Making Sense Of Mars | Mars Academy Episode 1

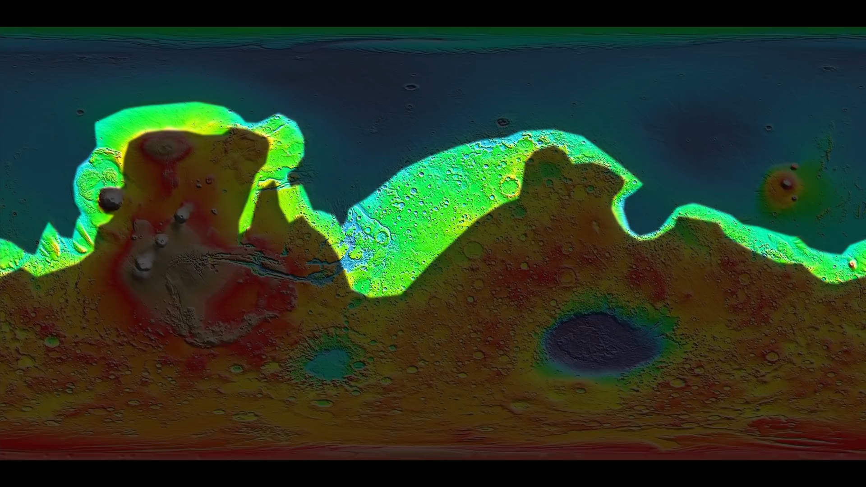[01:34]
And these green areas are collectively called the transition zone that separates the Martian highlands from the lowlands.